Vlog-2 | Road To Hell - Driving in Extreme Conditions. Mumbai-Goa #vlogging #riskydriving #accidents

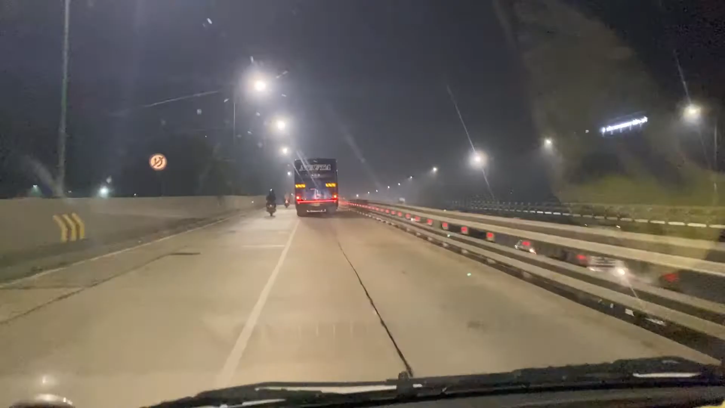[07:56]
नया ब्रिज बन गया है कोपरी का, ये मुलुंड चेकनागा के पहले आता था, पहले बहुत ट्रैफिक होती थी यहाँ पर अभी अच्छे से आप गाड़ी जा सकती है, उस साइड से भी जा सकती है, यहाँ से भी जा सकती है।
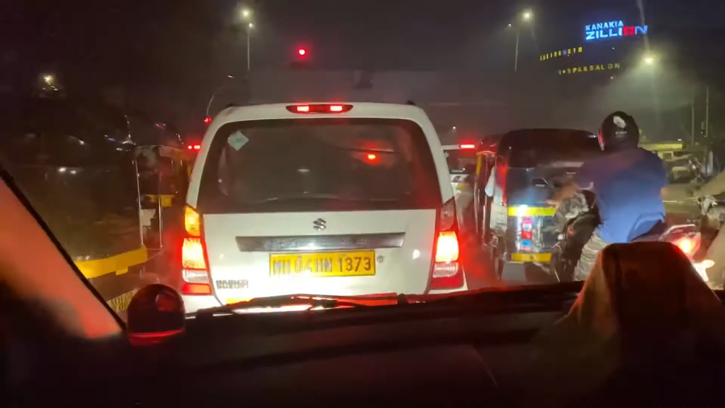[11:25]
सफर वापस चालू हो गया। रात के 1 बज रहे हैं पर फिर भी इतनी ट्रैफिक है, मुंबई कभी सोती नहीं है, क्यों नहीं सोती पता नहीं है। जा
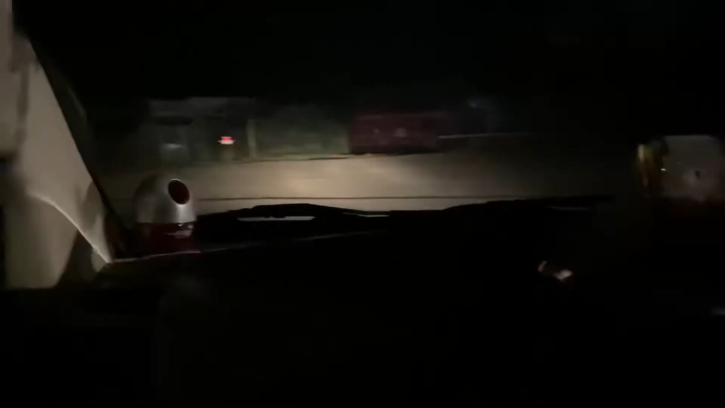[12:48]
वो वापस पीछे जाना पड़ रहा है क्योंकि हमने जो CNG
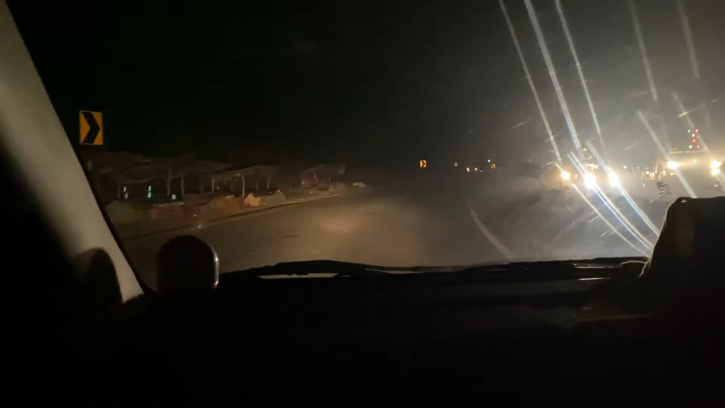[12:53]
कंटिन्यू ऑन नेशनल हाईवे 66 फॉर 3 किलोमीटर। CEO अपना ये इंडिया का है ना, उसका नाम क्या है, सुंदर पिचाई, उसने बोला थोड़ा गाड़ी पीछे आई ना तो CNG मिलेगा। अरे एक्चुअली हमारी गलती नहीं थी, ये जो धुआं धुआं दिख रहा है आपको, तो वो ये कोहरे में हम दोहरे स्पीड से पीछे आ रहे हैं।
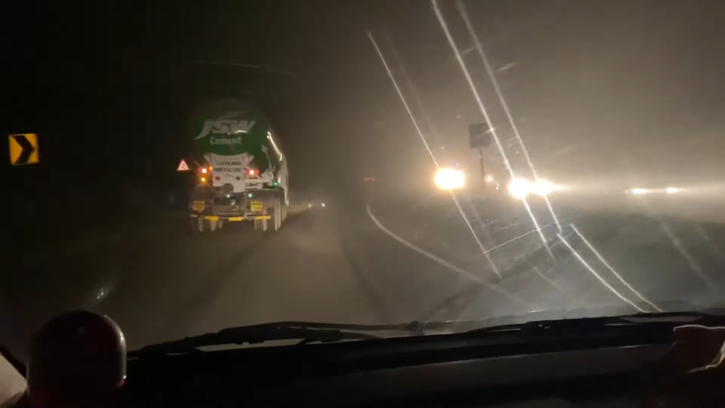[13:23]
अभी 2 बज गए, हमें CNG नहीं मिल रहा है, CNG खत्म हो गया है सब जगह पे,
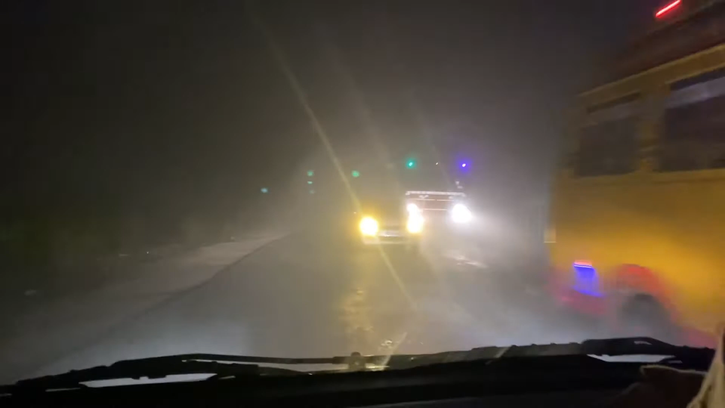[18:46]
और आज जब मैं ये पूरा 4 घंटे की जर्नी शूट कर रहा हूँ या फिर ट्रैवल कर रहा हूँ पूरा मतलब कोहरा है पूरा धुआं धुआं है.
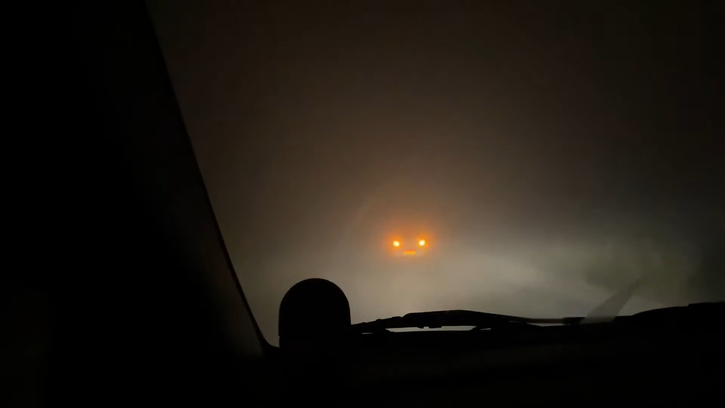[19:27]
ये देख फक शिट यार. तैनी ब्रेक मारला मी मारला.
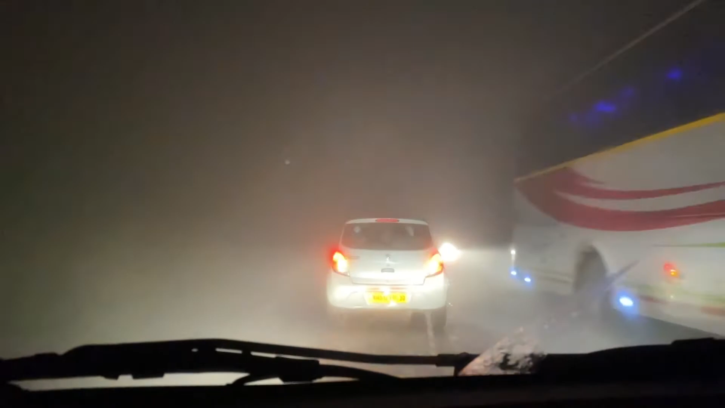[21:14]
डोंट वरी, मी तुमच्या सोबत आहे. कुठेच नाही लक्ष देऊ शकत. मी फक्त एकाच सेकंड लक्ष देतोय. तू तू ते दे निखिल. मॅप मॅप पण चेक करा. मॅप भी चेक कर. सीधा ही आहे ना रास्ता? नाही, सडन आलं आणि दो.
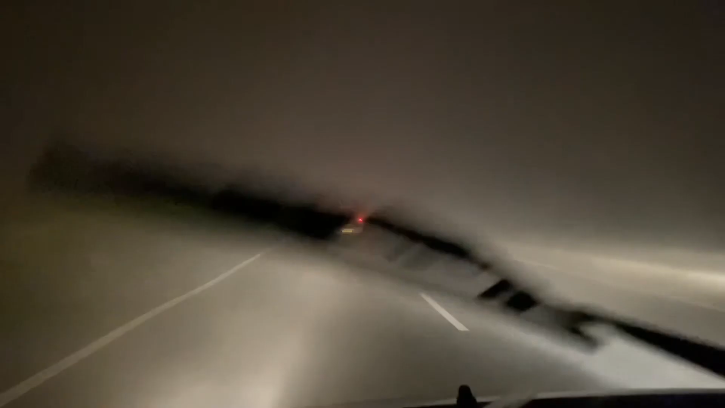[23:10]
और ऐसे में भी कुछ लोग ओवरटेक कर रहे हैं.
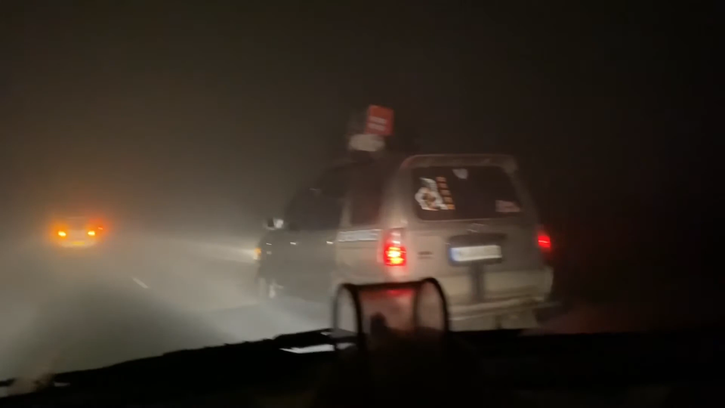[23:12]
मतलब क्या बोलना है, पता नहीं. लाइफ को हाथ में लिए जा रहा हूँ.